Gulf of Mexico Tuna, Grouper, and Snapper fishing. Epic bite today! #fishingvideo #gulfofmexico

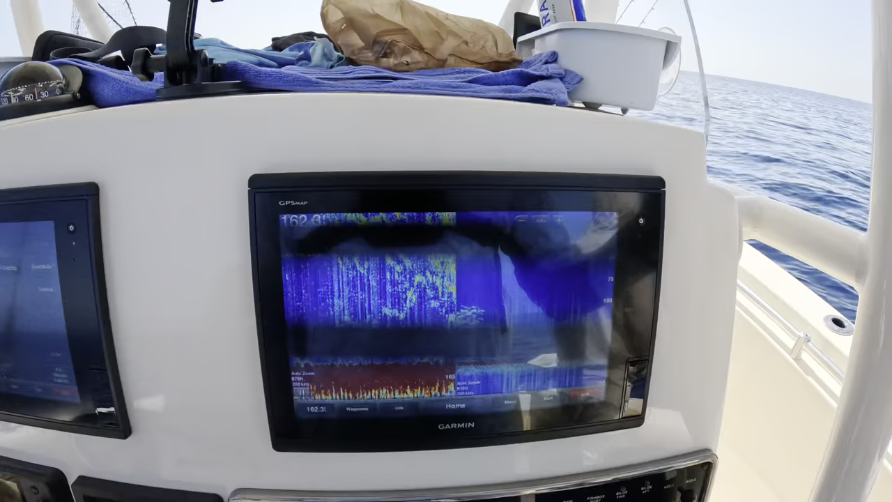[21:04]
So we are in a bunch of fish.
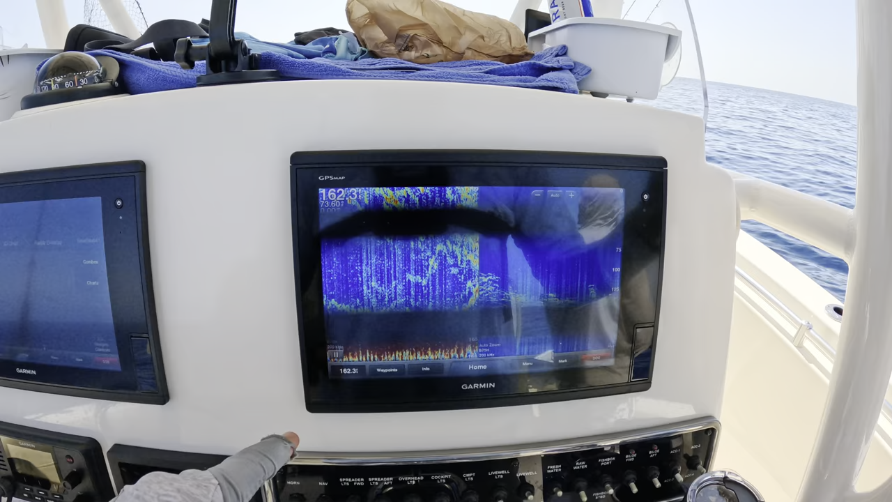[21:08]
A little bit of distortion from the trolling motor. 163 feet of water.
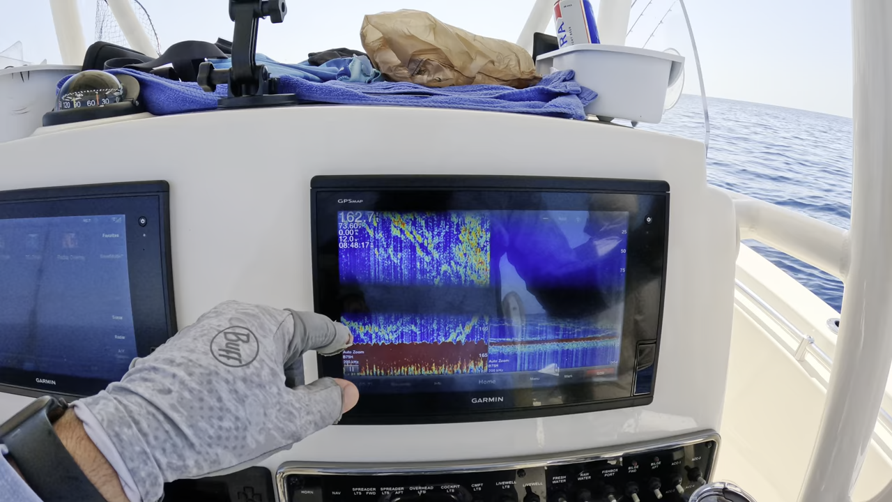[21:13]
Grouper, red snapper, tuna. We got it all.